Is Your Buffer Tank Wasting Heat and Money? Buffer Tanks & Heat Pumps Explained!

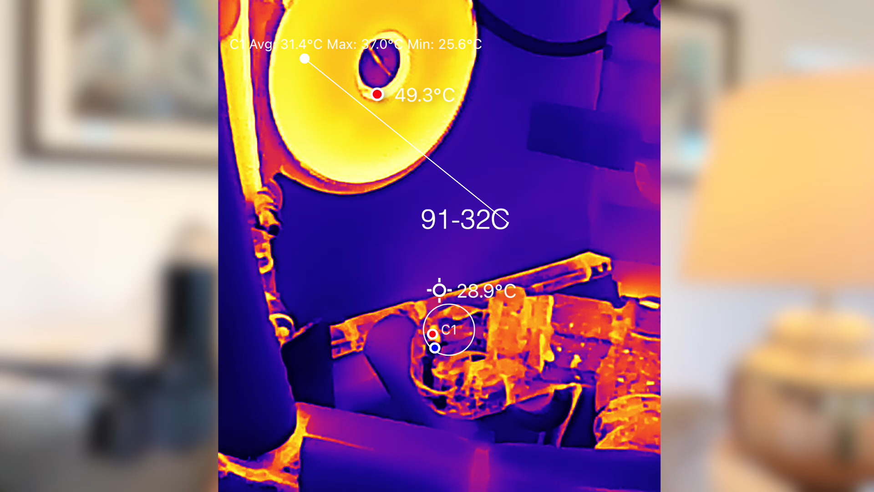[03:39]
The incoming water from the heat pump was between 31 to 32 degrees centigrade. The water leaving the buffer tank to the central heating system was around 27 degrees.
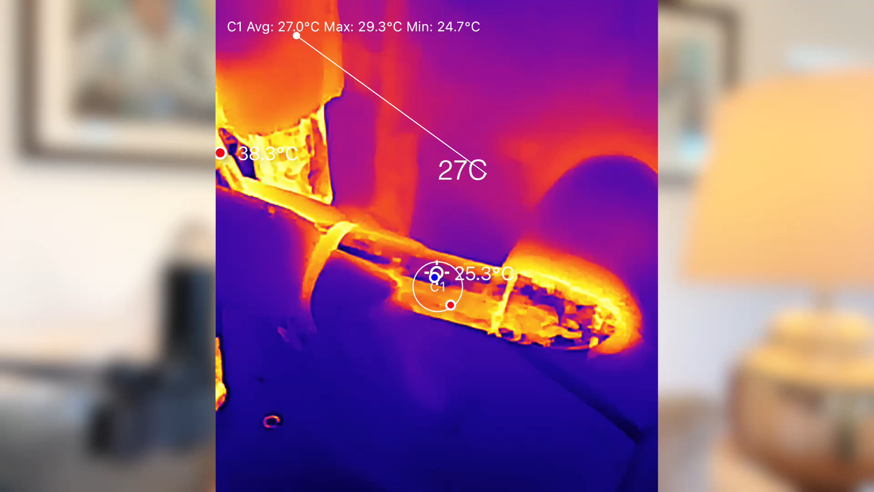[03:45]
On screen: min 24.7°C
That's a 4 degrees centigrade loss in temperature just from the buffer tank alone.
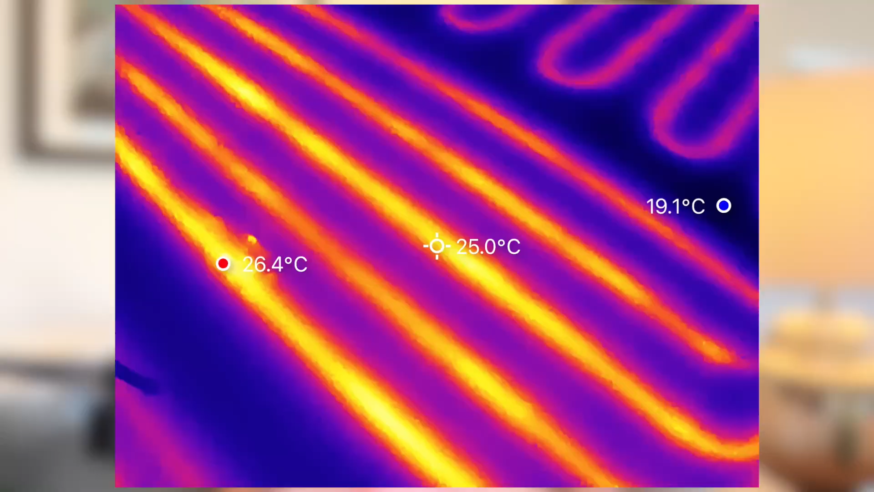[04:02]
A 4 degree loss has a big impact on our system's performance because it delivers cooler water than it should to the radiators and underfloor heating, and the heat pump has to compensate for that loss by running longer or at higher temperatures, which increases energy consumption.